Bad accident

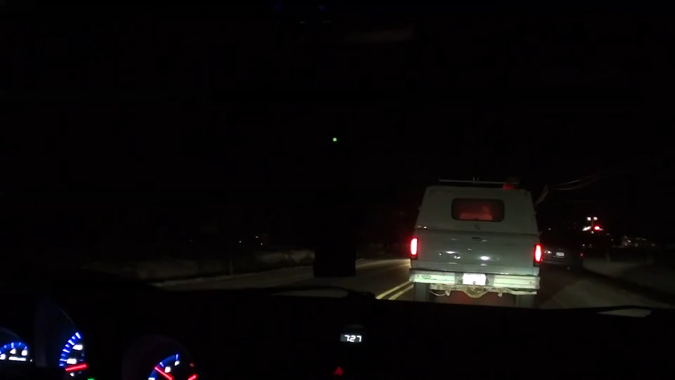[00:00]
This is one terrible, terrible intersection here. Let's go straight so we can see what's going on. Oh wow, it's a car.
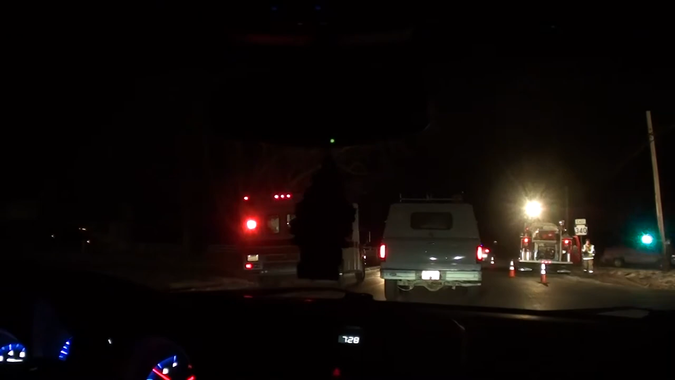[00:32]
Oh man. I got T-boned. Wow, that car's clear over there in the field.